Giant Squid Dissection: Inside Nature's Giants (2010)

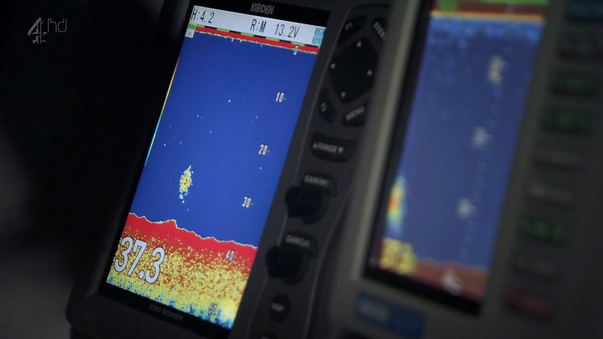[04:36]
and hopefully just above the scattering layer of krill and small fish, we're going to find our squid. Now, that's the grand plan anyway.
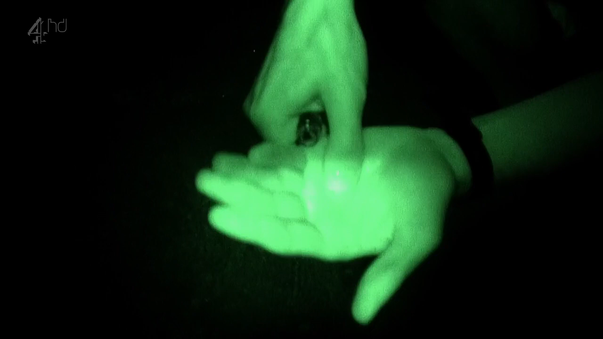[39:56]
If we crush these shells and add a little water, a chemical reaction occurs and they start to glow. Bioluminescence.
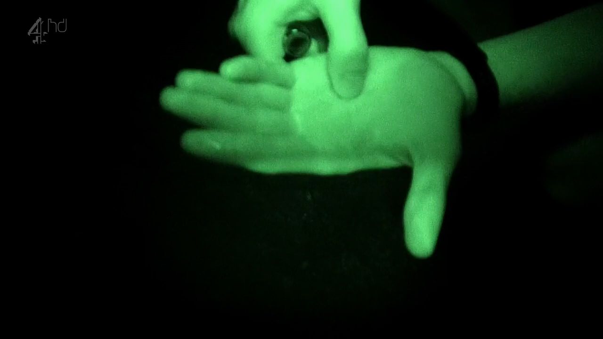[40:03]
This wavelength of light can't be picked up by our infrared cameras.
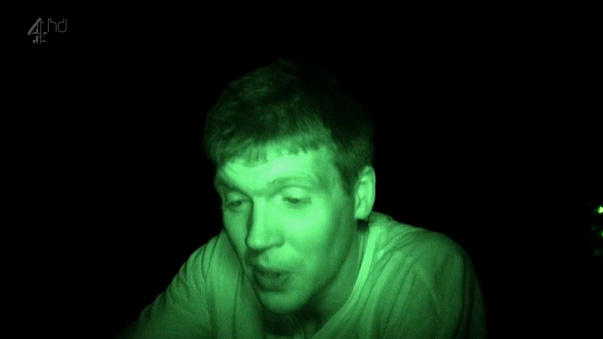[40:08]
If we switch over to a normal camera, then we can see the bioluminescence, but not my hand.